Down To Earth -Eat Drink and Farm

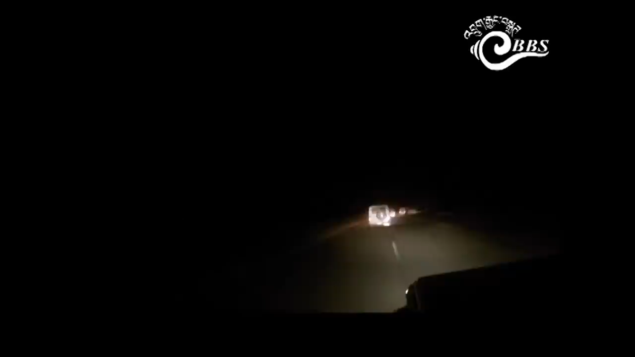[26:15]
It was dark when the team reached back to Tezpur.